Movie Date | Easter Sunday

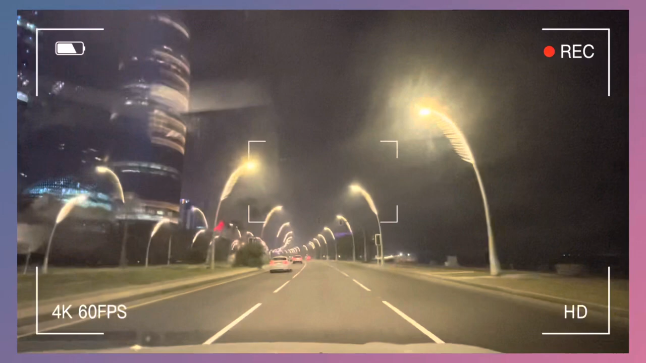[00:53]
So, hopefully, hindi kami ma-disappoint. So, later, after ng movie, maikwento man naman namin kung ano ba yung ratings namin din. So, ngayon, nandito kami sa may Cornish Road. Papuntang City Center. Ang ganda ng ano, ang ganda ng lights, no?